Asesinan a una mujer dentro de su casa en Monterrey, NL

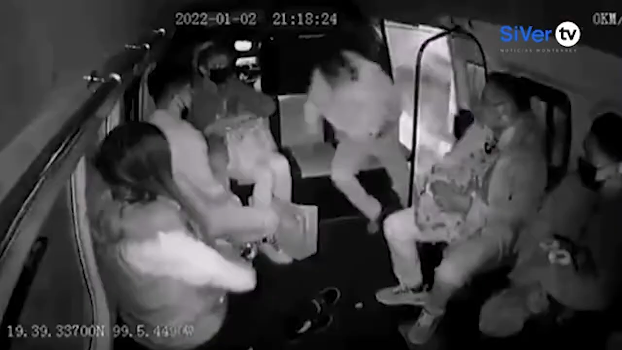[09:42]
El video de apenas unos segundos muestra el atraco ocurrido en Coacalco, Estado de México,